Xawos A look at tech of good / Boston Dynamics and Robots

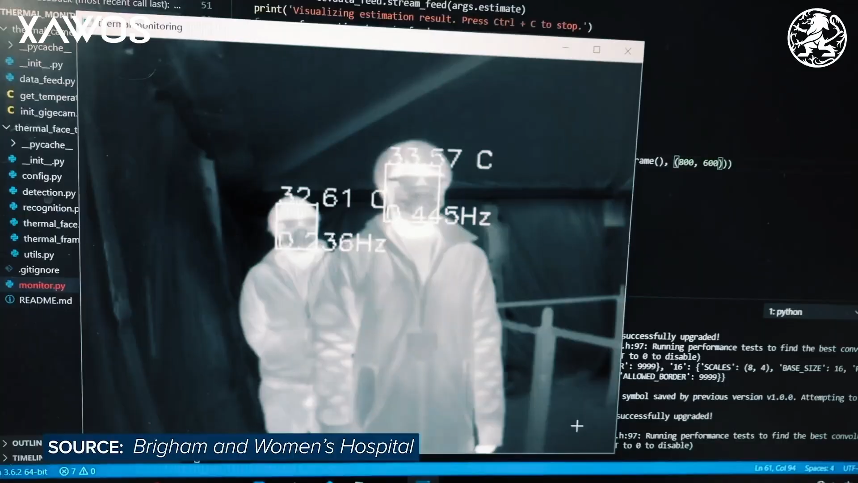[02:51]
It can send back images, video, and have heat cameras to locate people and animals.